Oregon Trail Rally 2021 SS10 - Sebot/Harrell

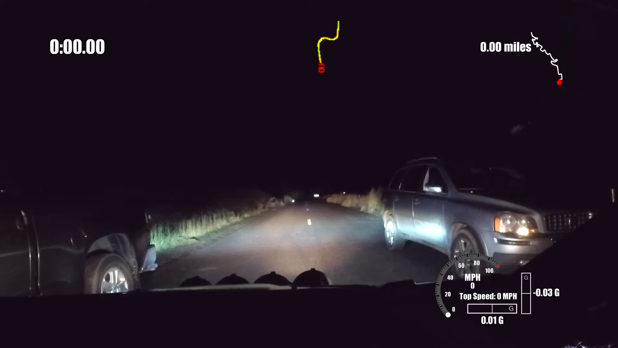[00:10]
Five. Four. Three. Two. One. Go. One hundred. Three minus right. Hug. Into hook. Three left. Hook. Three left here. Opens short.